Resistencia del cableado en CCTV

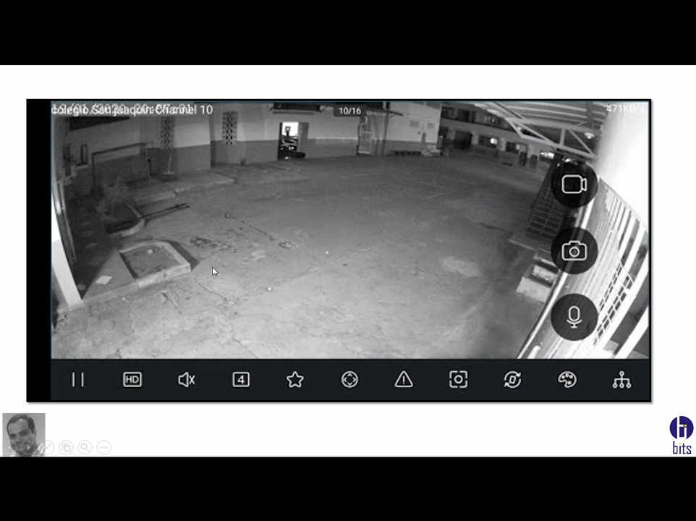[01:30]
No tengo rayas, no tengo sombras, no salen como fantasmas. ¿Por qué?